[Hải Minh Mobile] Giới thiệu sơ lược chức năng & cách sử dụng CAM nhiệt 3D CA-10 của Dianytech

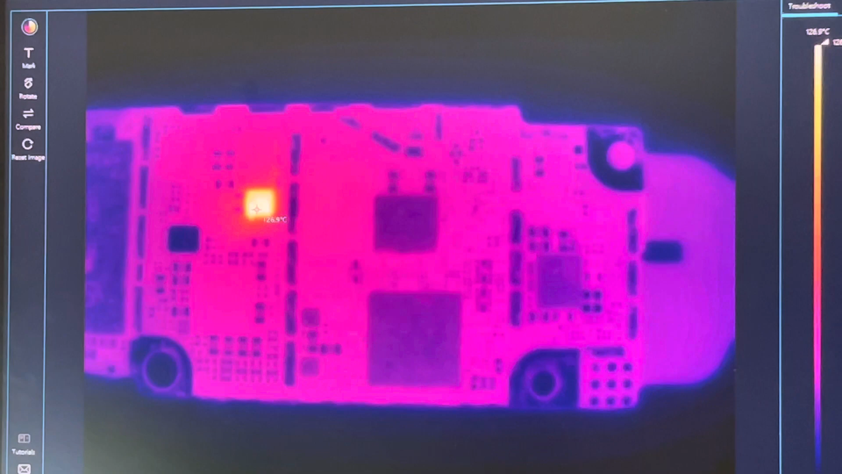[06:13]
có các bạn mà có các bạn mà mới vô nghề hay là mấy các bạn mà muốn nhanh gọn lẹ thì nó sẽ rất là hữu ích với các bạn ha nó sẽ di chuyển về đây cho bạn ngay điểm giữa các bạn thấy bây giờ nó là 127 độ mấy rồi mà cái áp của nó bị cái dòng của nó là nhập trên trên ba rồi nó sắp sửa nó kêu rồi đó nó nó bắt đầu nó bắt đầu ngắn mặt rồi đó nó nhảy vọt qua ba mẹ tại vụ nguồn của tôi có ba mẹ thôi nếu là dòng 35 mb thì cái mình mình có thể tăng lên cho tới gần đó
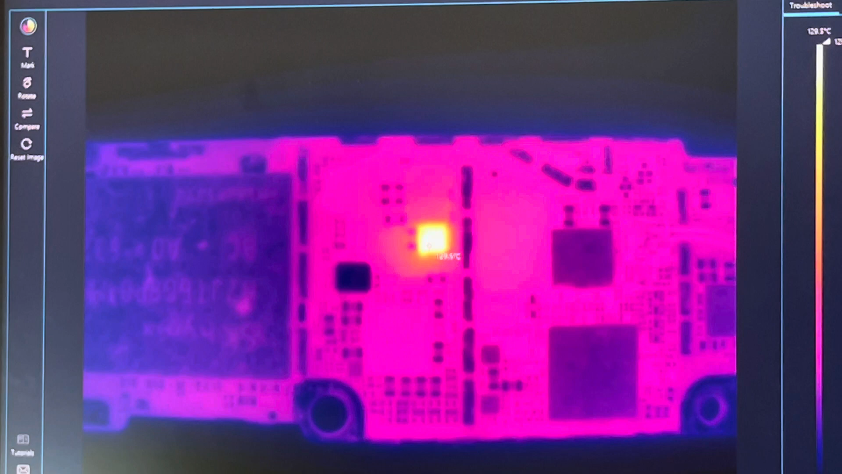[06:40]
để tăng đến 5 mb thì cái nhiệt độ này nó sẽ cao hơn nhiều vào đây 3D lại đi cái gì mình sẽ chỉnh qua chế độ
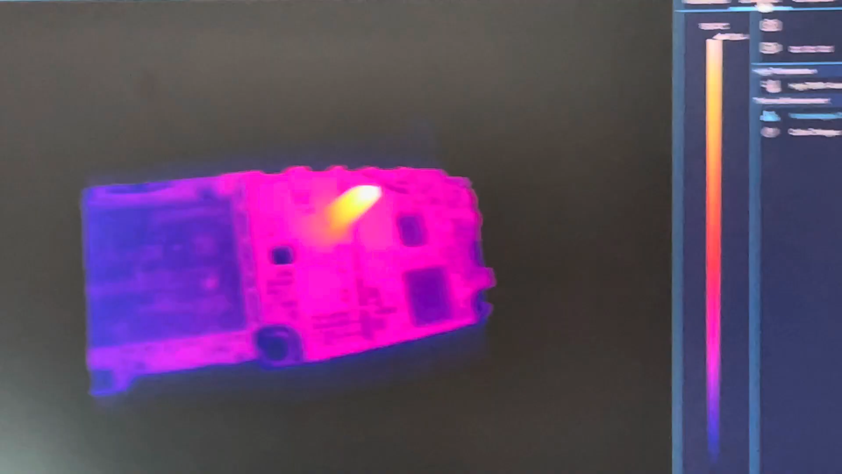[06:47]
3D đó các bạn sẽ thấy các bạn sẽ thấy rõ
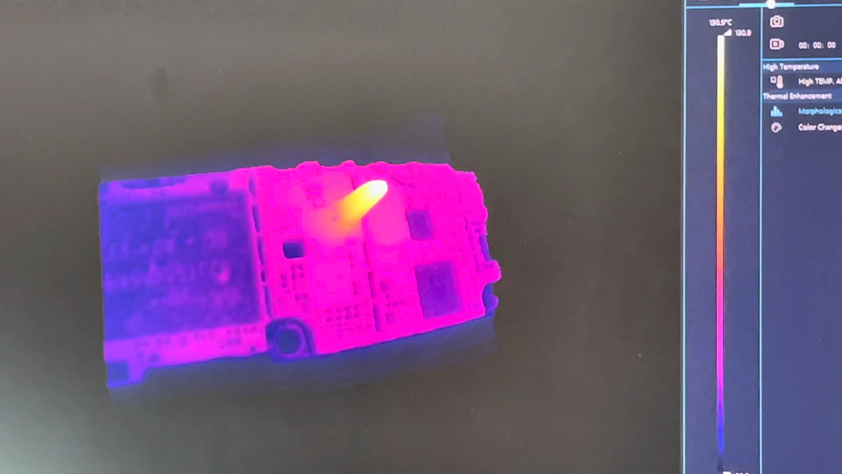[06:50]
ràng là nó sẽ ở các bạn thấy nó nhú lên ở một cái chỗ vị trí đó thấy
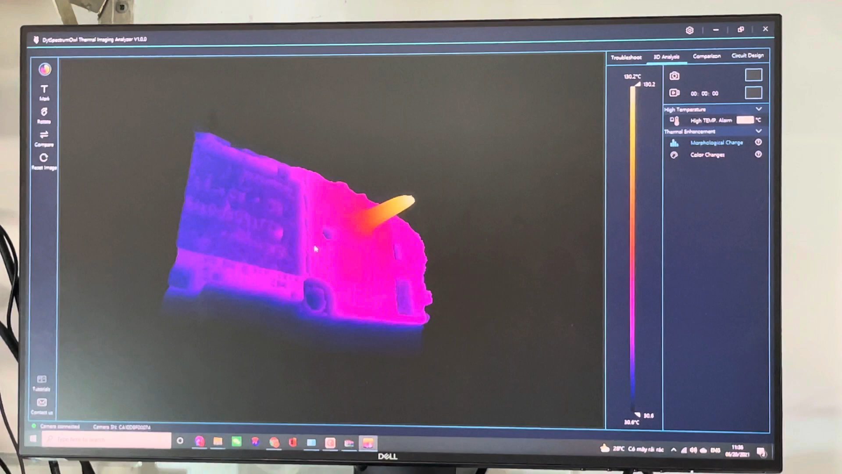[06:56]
On screen: scale top 130.2°C, scale bottom 30.6°C
chưa bạn thấy chưa Ừ ở 3D nó là vậy cái công việc 3D để nhút nó
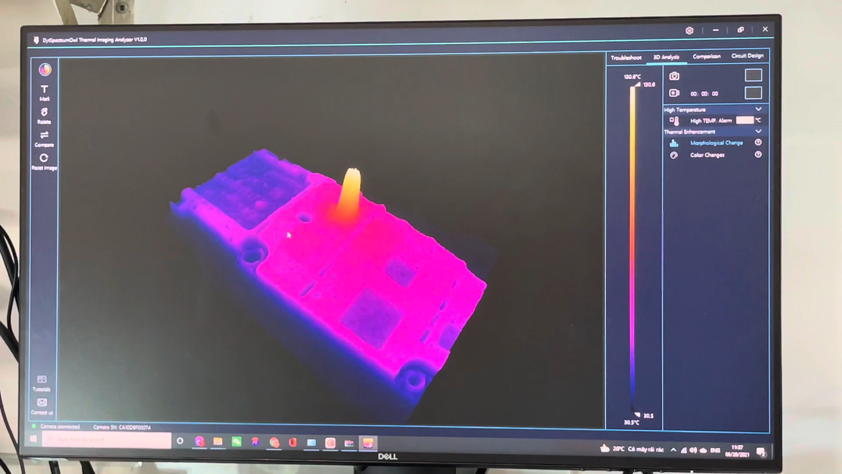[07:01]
On screen: scale bottom 30.5°C
sẽ có cái cái cái hình của một cái con mà bị chạm chặt nó sẽ nhú lên cho đó mình sẽ dễ mưu tượng hơn thế không không dung rộng ra đó thấy
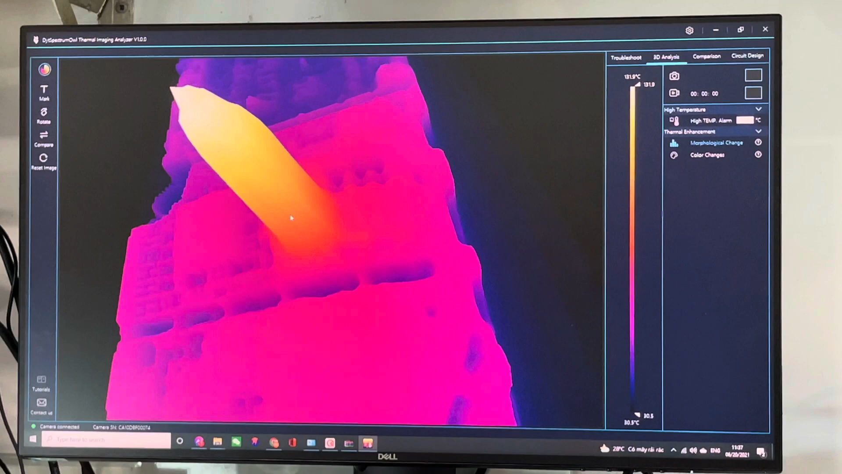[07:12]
On screen: scale top 131.9°C, scale bottom 30.5°C
chưa tắt chuột dân rộng ra rồi bây giờ nó chạm rồi nó chạm cái dòng trên
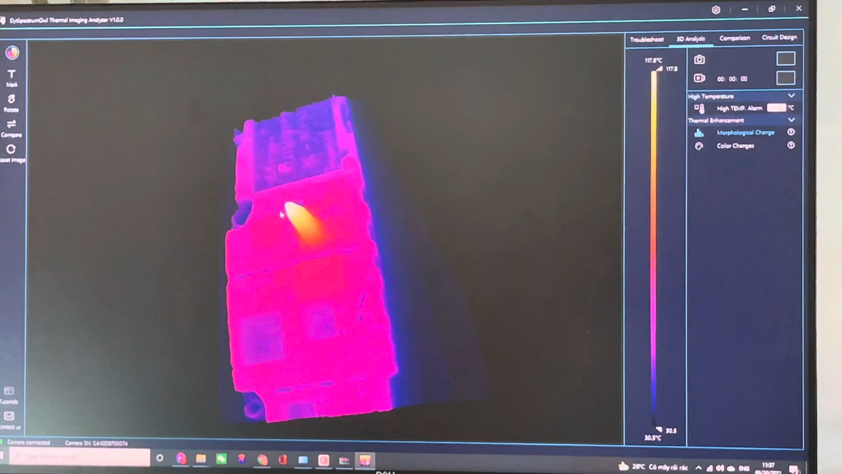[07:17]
On screen: scale top 117.8°C, scale bottom 30.5°C
kia rồi nó nhậu trên ba mẹ nó chạm rồi ha hoặc là mình comparison tức là mình sẽ xong so sánh cái nhiệt độ ở xung quanh và cái nhiệt độ đây nè thấy chưa nhiệt độ của nó các bạn sẽ so sánh hoặc là bạn comparison các bạn có thể chọn sport các bạn nhấp vô đây
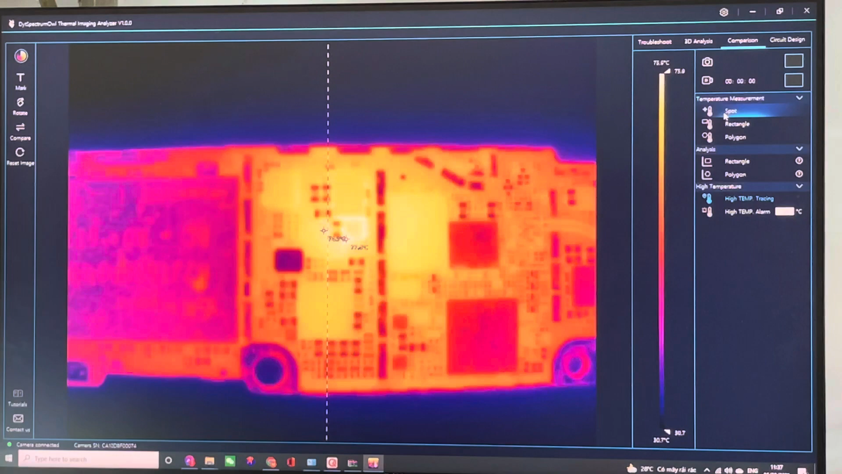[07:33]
On screen: scale bottom 30.7°C
mình nhận đồ cái chọn chế độ retranco chứ mình thanh dụng đó ha họ thấy cho anh dụng đó và chế cái nhiệt độ bia lên cái là mình vẽ cái hình hình theo ý mình rồi mà mình ạ ừ ừ ừ à à ừ ừ ừ
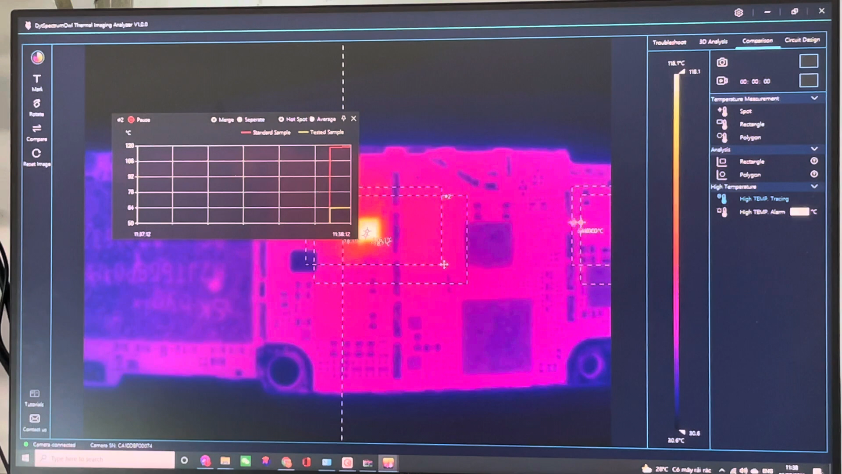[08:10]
khi họ ra nhiều chức năng rồi đó các bạn sẽ thấy nó bằng vẽ lên thấy cái dòng của nó và cái nhiệt độ của cái dòng của nó hiển thị độ như thế này cái cái những cái này tôi sẽ giới thiệu chi tiết hơn mà cái này ở cái video clip này tôi chỉ muốn giới thiệu sơ lực với các bạn cách thức dùng của nó thôi đó thì những
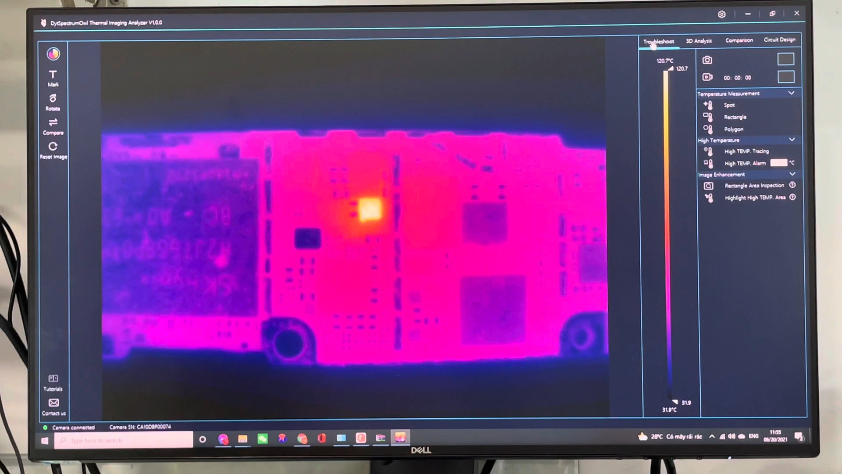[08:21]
cái nó trong đây nó có nhiều cái chức năng ở những những chức năng phân những phân sinh này và những năng đó là trúc mô suốt rồi nè nó có một số chứng năng đây để mình chọn cái mình khoanh dùng bằng điểm hay là ô vuông ô vuông chữ nhật gì đó và cái này là cái cái hình mình vẽ mình khoanh dùng tùy theo cái cái cái cái hình hình học của mình đó và đây là cái chế độ Alarm ở cái này hay nè Alarm thì mình sẽ thấy là nó